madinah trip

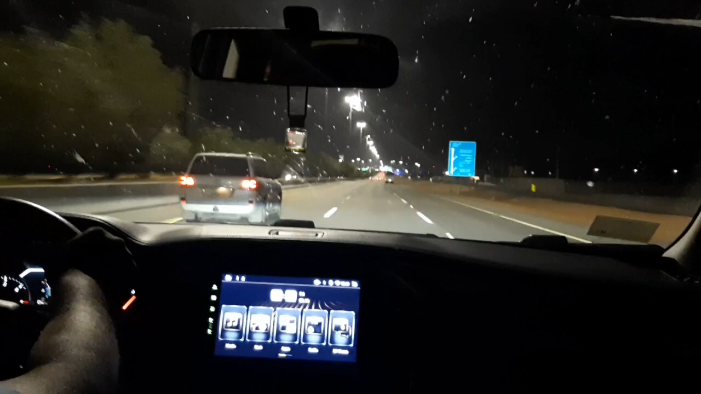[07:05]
রাত্রিবেলা এত সুন্দর এই জায়গার দৃশ্যটা বলার মতো না। দোনো সাইডে মানে গ্রিন আর গ্রিন।